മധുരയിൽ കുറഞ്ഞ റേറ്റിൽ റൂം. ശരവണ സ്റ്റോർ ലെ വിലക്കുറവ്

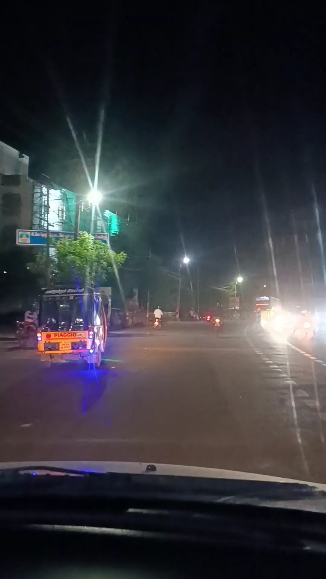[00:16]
ഇപ്പോൾ നമ്മൾ പൊയ്ക്കൊണ്ടിരിക്കുന്ന മധുരൈ ടൗണിലേക്കാണ്. സിഗ്നലിൽ ഒത്തിരി നേരം ഒന്ന് വെയിറ്റ് ചെയ്യാം. ജനത്തിരക്കുള്ള ഒരു സ്റ്റോഴ്സ്, അതാണ് ശരവണ സ്റ്റോഴ്സ്.
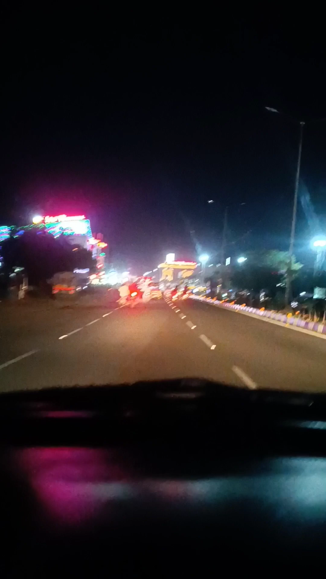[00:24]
അപ്പോൾ ഈ ശരവണ സ്റ്റോഴ്സിന് എത്തുന്നതിന് തൊട്ട് മുമ്പ് ഇടത് സൈഡിലാണ്ട് മുകളിലെ ലൈറ്റ് കാണുന്നത് വെട്രി സിനിമാസാണ്.
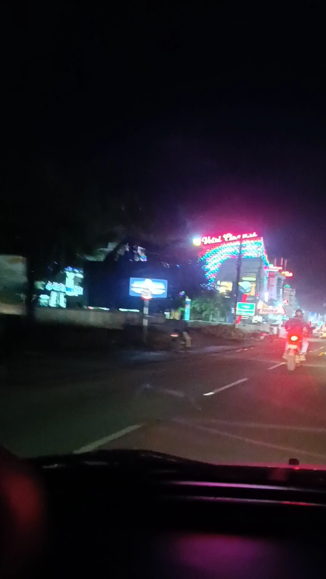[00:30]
വെട്രി സിനിമാസിലൊന്നും നമ്മൾ കയറുന്നില്ല, സിനിമയൊന്നും കാണാൻ ഉദ്ദേശമില്ല.
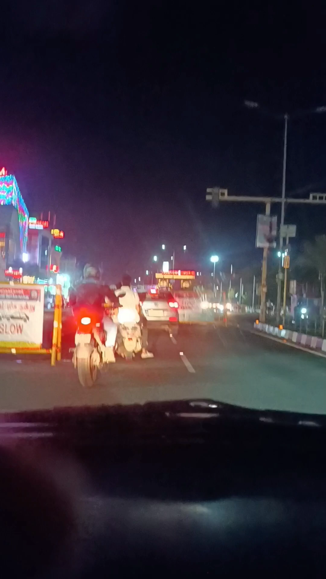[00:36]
നമുക്ക് ഈ മധുരയിൽ ഇപ്പോൾ എവിടെയെങ്കിലും ഈ വണ്ടി ഒന്ന് പാർക്ക് ചെയ്തിട്ട് ഇവിടേക്ക് ഒന്ന് നടന്ന് കാണണം, അതാണ്. അപ്പോൾ നമ്മൾ ആദ്യം കയറാൻ പോകുന്നത് ശരവണ സ്റ്റോഴ്സിലാണ്.
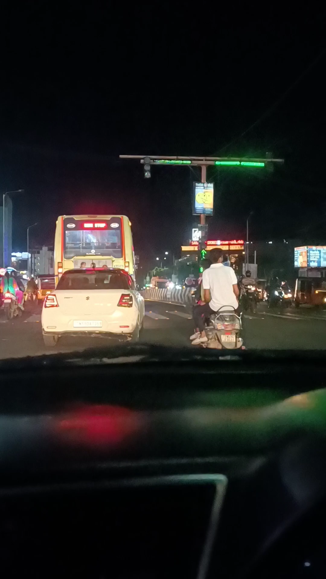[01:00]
കേരളത്തിൽ നിന്നൊക്കെ നിരവധി പേരാണ് ശരവണ അരവിന്ദ ഹോസ്പിറ്റലിൽ വരുന്നത്.
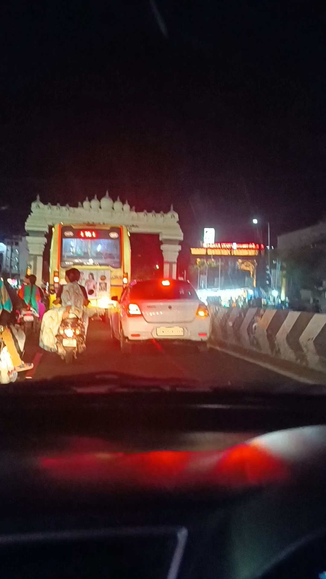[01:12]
ശരവണ ഇവിടെ നോക്കിയ ഒരു ആർച്ച് നിങ്ങൾക്ക് കാണാൻ പറ്റും.
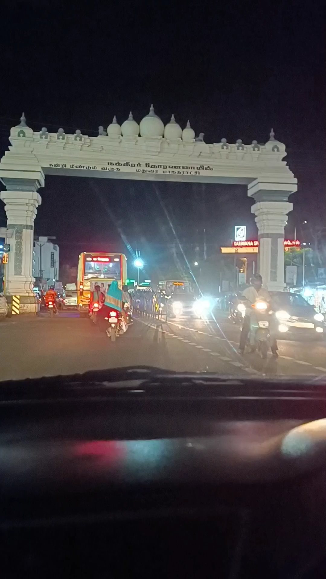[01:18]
ഇൻഡോ അഫ്ഗാനി സ്റ്റൈലിൽ നിർമ്മിച്ച ഒരു ആർച്ചാണത്. അതിന്റെ മുകളിൽ കണ്ടോ മകുടങ്ങൾ.
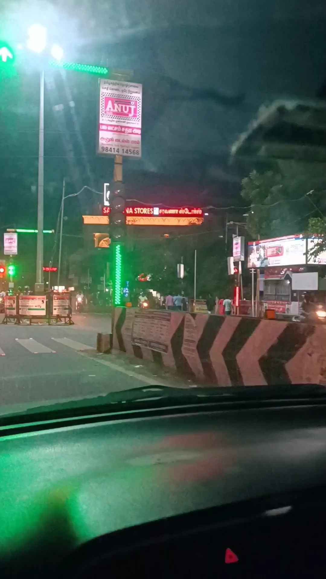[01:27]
അപ്പൊ അതേ ശരവണ സ്റ്റോഴ്സിന്റെ അടുത്തെത്തിയിട്ടുണ്ട്.
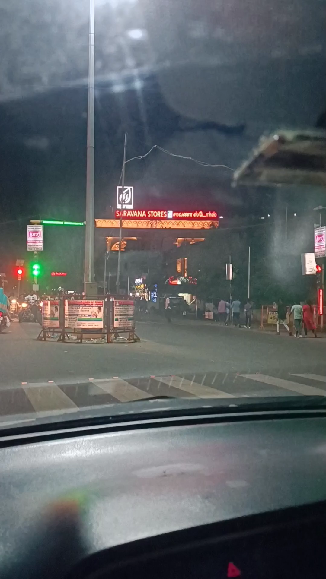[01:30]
അങ്ങനെ വലിയൊരു ബിൽഡിങ് അതിന്റെ മുകളില്
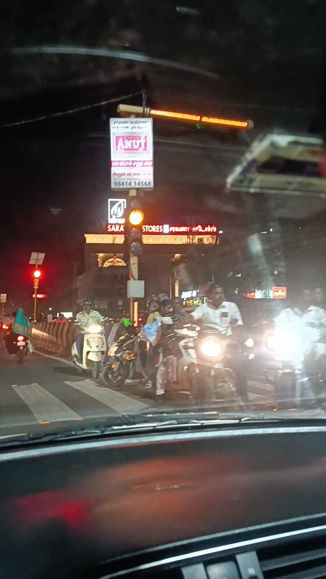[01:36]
ചോപ്പില് ശരവണ സ്റ്റോഴ്സ് എന്നൊക്കെ എഴുതിയിട്ടുണ്ട് തമിഴിലും ഒക്കെ ആയിട്ട്.
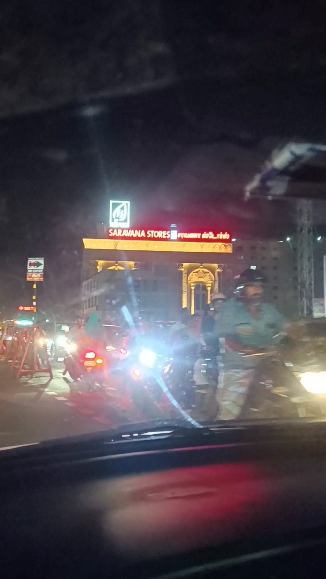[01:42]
അപ്പൊ തലയെടുപ്പോടുകൂടി മധുരയുടെ നഗരത്തിൽ അങ്ങനെ നിൽക്കുന്ന ശരവണ സ്റ്റോഴ്സ് നിങ്ങൾക്ക് എവർക്കും കാണാൻ പറ്റും.
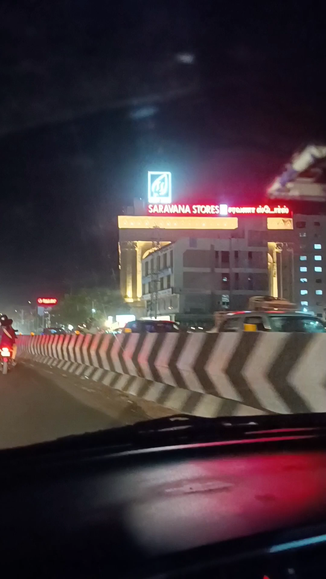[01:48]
അപ്പോൾ ഇതൊരു സൂപ്പർ സ്റ്റോറാണ്, കണ്ട അതിൻ്റെ മുകളിൽ എഴുതിയിരിക്കുന്നുണ്ട്.
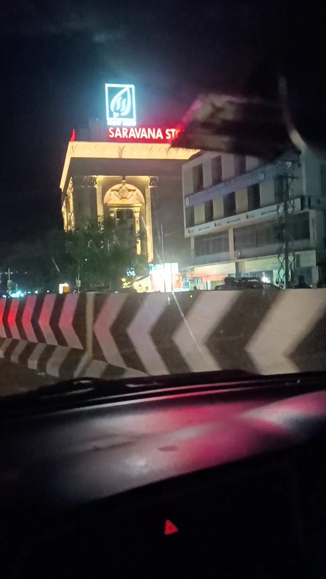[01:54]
പക്ഷെ അതിൻ്റെ ഫ്രണ്ടിലെ ആ ചിത്രപ്പണികൾ, കൊത്തുപണികൾ, അതൊരു വലിയ ജാലകത്തിൻ്റെ പ്രതീതി ഉണ്ടാക്കുന്ന തരത്തിലുള്ള ഒരു ചിത്രപ്പണി അതിൻ്റെ ഫ്രണ്ടിൽ കാണാം.
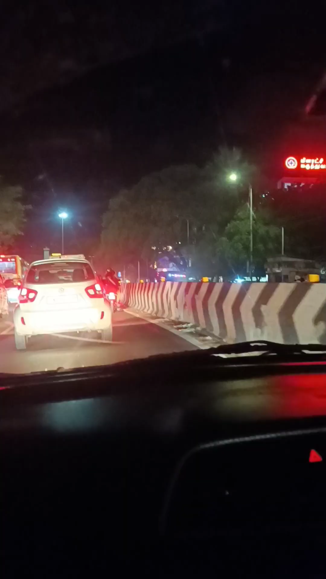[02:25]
പിന്നെ അവിടെ ഈ മധുരയുടെ കേന്ദ്രത്തിൽ തന്നെ മറ്റൊരു ഹോസ്പിറ്റൽ കാണാൻ പറ്റും.
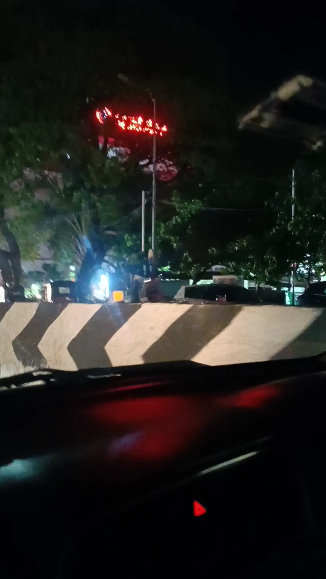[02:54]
അത് 24 hours എമർജൻസി മീനാക്ഷി ഹോസ്പിറ്റൽ.
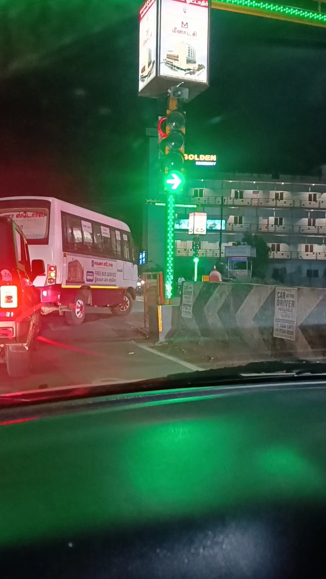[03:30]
നമുക്കിവിടുന്ന് യു ടേൺ എടുത്ത് ശരവണ സ്റ്റോഴ്സിലോട്ട് പോകാം.
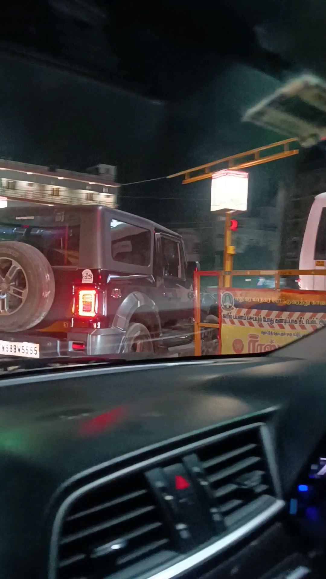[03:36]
വേണ്ട അവിടെ ഒരു പോലീസുകാരൻ, ട്രാഫിക് പോലീസുകാരൻ ഫോണൊക്കെ ചെയ്തിരിപ്പുണ്ട്.